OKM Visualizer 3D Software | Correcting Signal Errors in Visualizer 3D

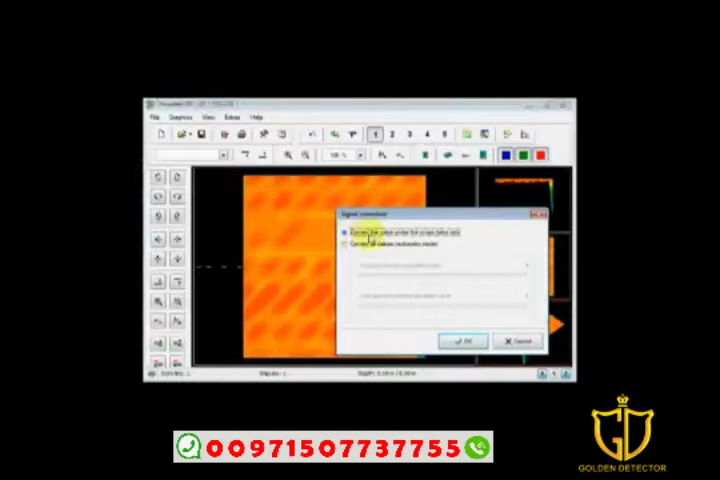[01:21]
automatic mode unless you have an extreme amount of errors but then if you have an extreme amount of errors i'm going to recommend that you do it again so i'm selecting this here correct the value under the crosshairs only and i'm going to push ok you see the whole scan changed but let me go back again hit the undo button by moving the arrow keys left and right and up and down you can see where the crosshairs are these are the crosshairs so i'm going to move these down into the very corner by pushing the down and the right button and this error is caused when you first start
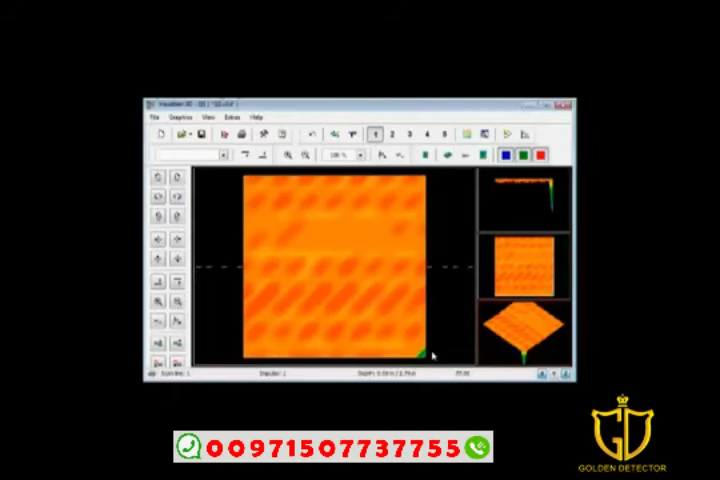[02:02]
this is pushing the button to say go when you push the button to say go it is typical that you shake the unit this is why you must be extremely careful in pushing it so again correct all deviating signals click here one time correct the value under the crosshairs only hit ok
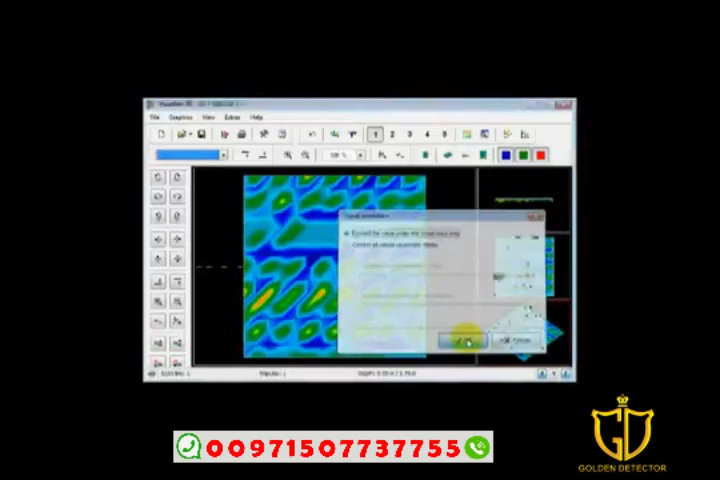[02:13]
now what we see over here is what i like to call a just a swinging mess this is a mess here this is swinging the detector back and forth back and forth the detector must stay straight if you continue to get signals like this it is 99 out of 100 times operator error